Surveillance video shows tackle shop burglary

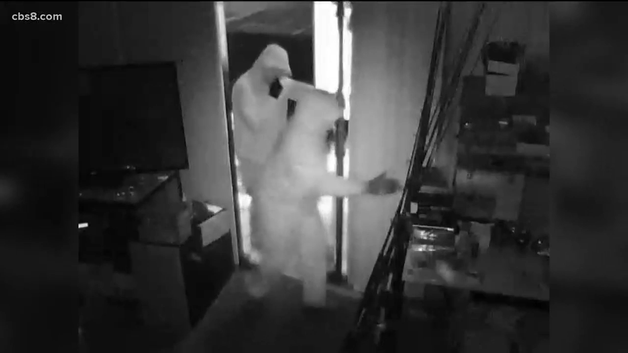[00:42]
Sunday of two thieves wearing hoodies, masks, and gloves breaking into San Diego tackle traders on Convoy Court. One suspect leaves to grab a trash bin while the other uses a flashlight to look around.